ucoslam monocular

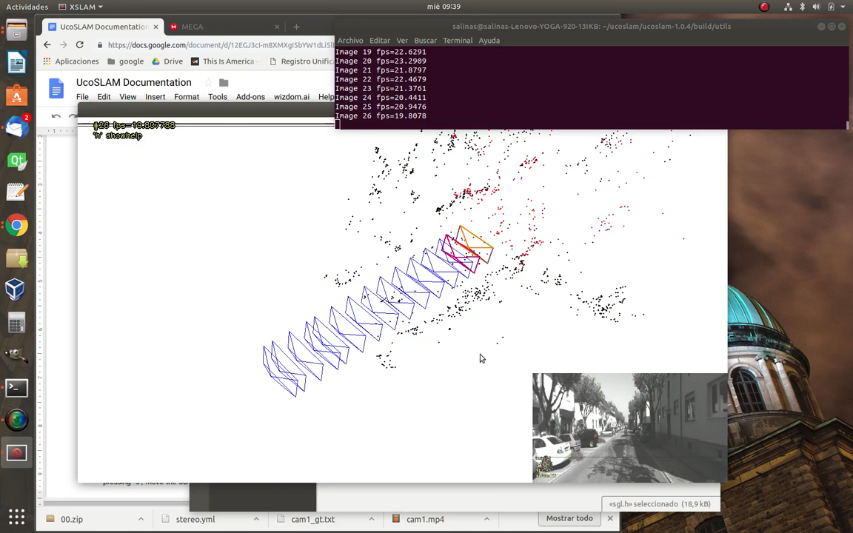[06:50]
I press M I change the view mode ok and here now it's the image and here I see the map so it's quite convenient if I need to see it in a larger view ok I will press S again and I'm going to let the program run for at least 100 frames ok
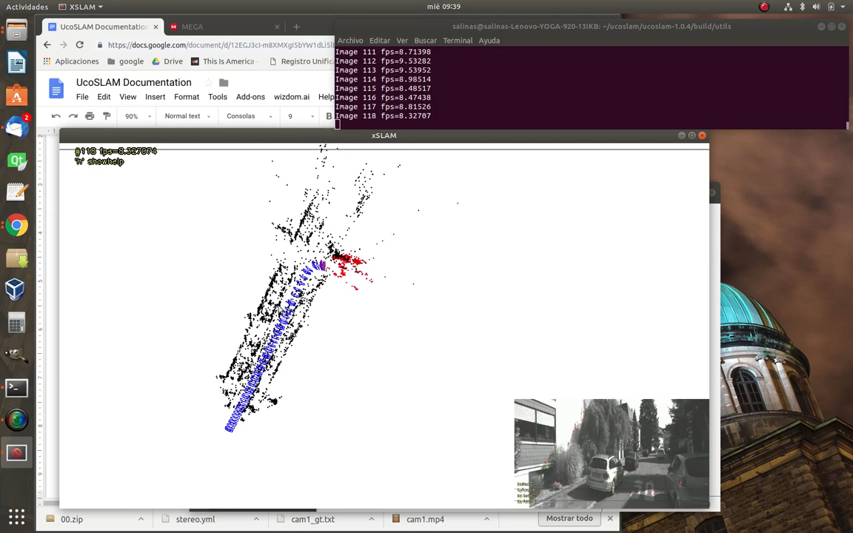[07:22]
please consider that we are running in sequential mode it means ok that this is not real-time operation our purpose here is just to create the map ok I think it's enough so now I'm going to press escape and the program will close ok
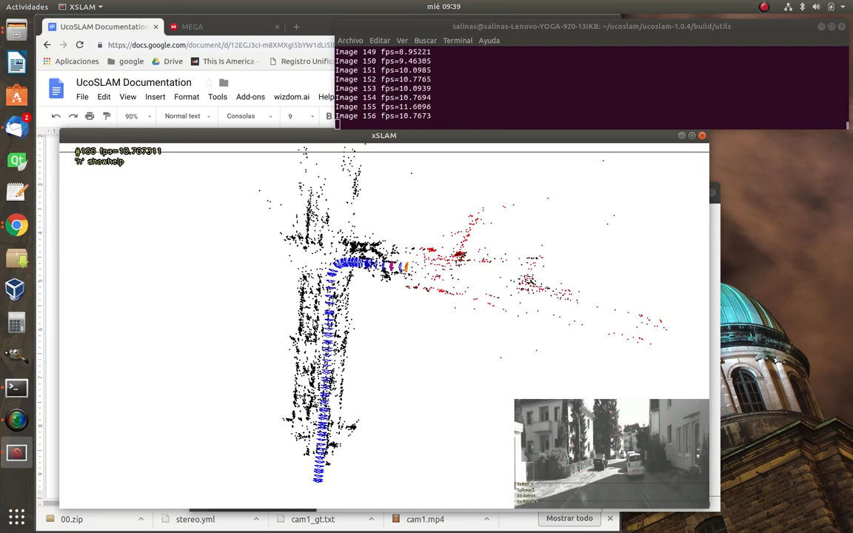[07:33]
ok so what we have here is that it has created
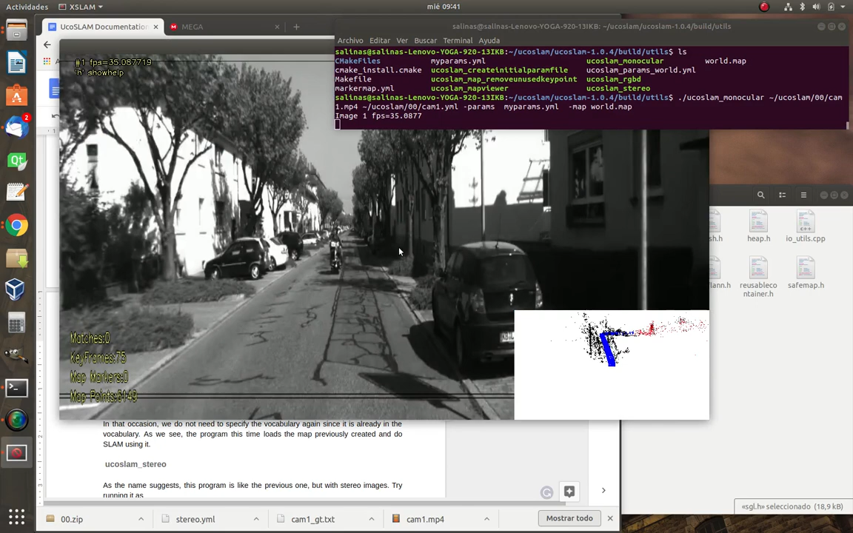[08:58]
here what you see here is the right camera I'm going to press S ok and what we see here is that at this point the green dots are those that have been detected in this video
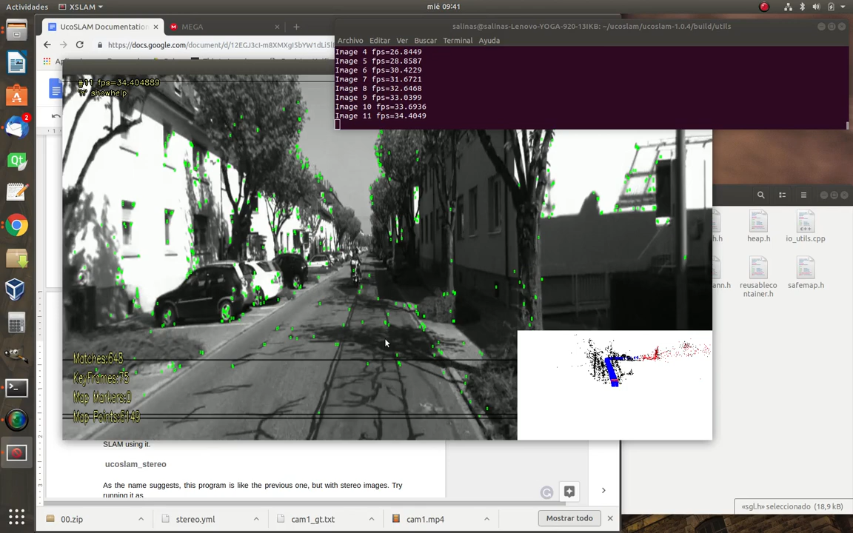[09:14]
sequence the map is not being created from scratch instead now we are running on the map that we created with the previous video look here the blue elements are the keyframes you can read more about you can read about this in the documentation the red element here is what is called the current keyframe and the green element sorry and the orange element
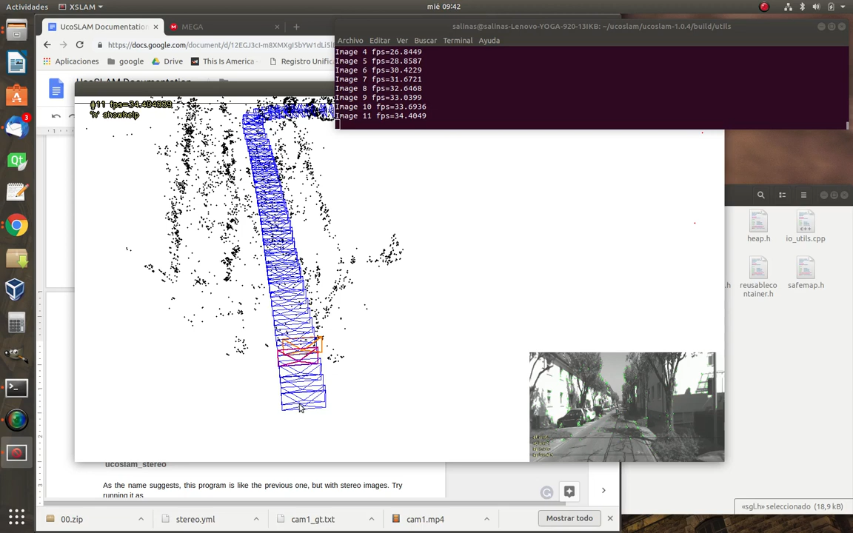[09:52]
is the current position of the camera if you see the camera is slightly placed at the right ok so it means that this is a camera it is the right camera it is slightly displaced to the right but this is working with the map we created before so I'm going to let it run I'm going to press S ok and so far the system doesn't need to include any of the information because with the information that it has it is enough for a good tracking and we are running quite fast here ok when we get to this point the system detects automatically that it needs to create more points and to update the map to keep it working ok so
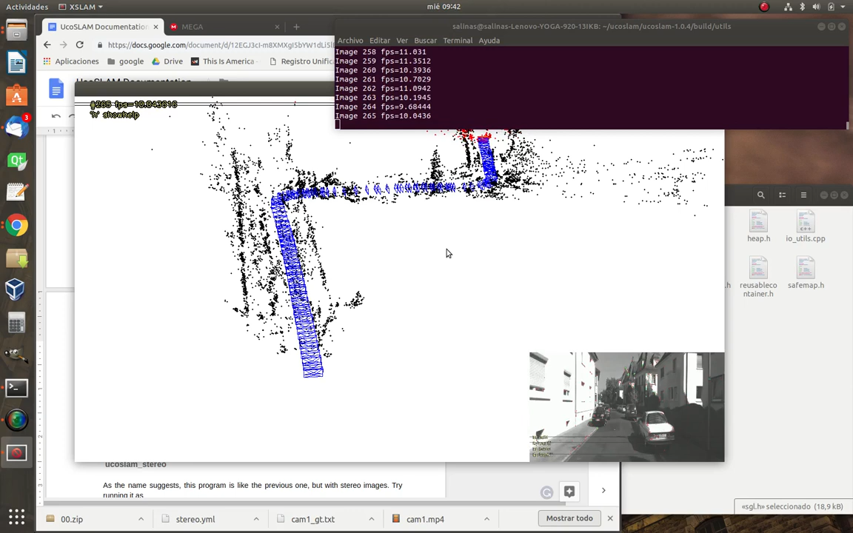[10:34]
it will continue the processing until the end of the video ok I'm going to stop here and I'm going to press escape again now if we go again the wall